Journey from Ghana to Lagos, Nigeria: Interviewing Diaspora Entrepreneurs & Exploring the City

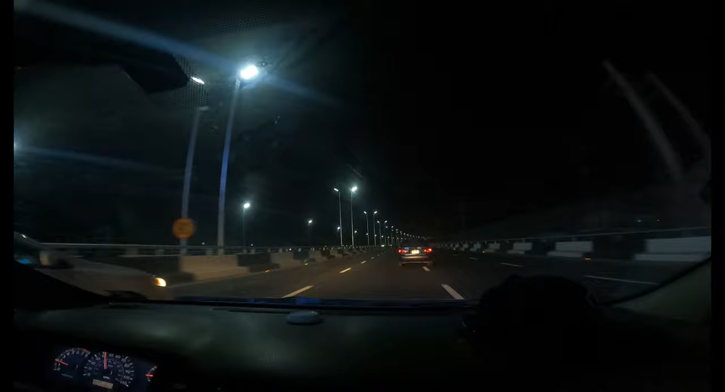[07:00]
This is the longest bridge in what, Africa?
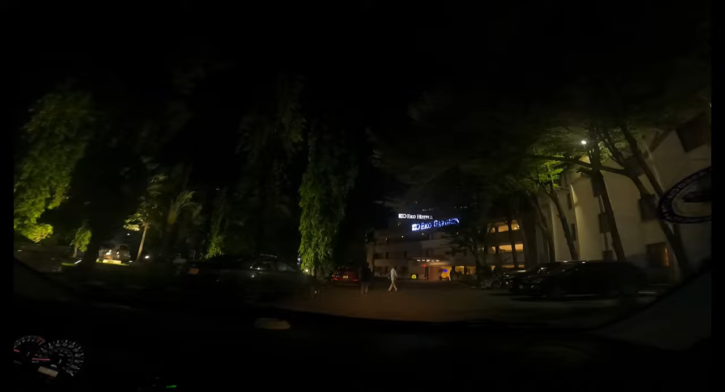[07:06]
Eco Your Garden. Destination is on the right. So I think the Eco Hotel is the latest version, and the Eco Garden is like the one that existed before the Atlantic came.